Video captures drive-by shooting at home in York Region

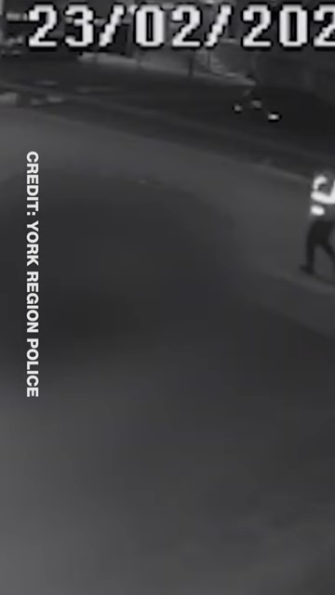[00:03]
And police have now released video of suspects wanted for firing a shot into a home in King Township. Officers called to this home on Coppermine Court Tuesday night just before 10 for sounds of gunshots. The homeowner telling police the suspect shot at their house and a gun or a bullet was located on a vehicle. Video shows a dark color older style SUV or Jeep firing that single shot towards the home.
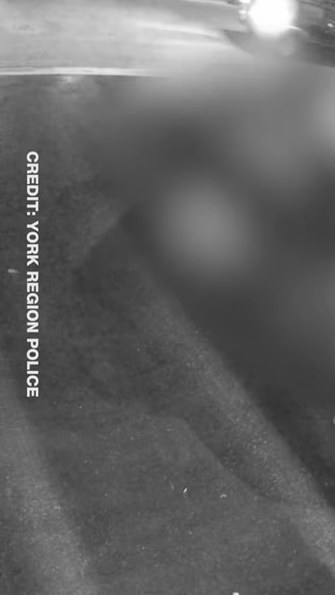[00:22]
Investigators believe the same vehicle was in the area on February 23rd at about 8 p.m.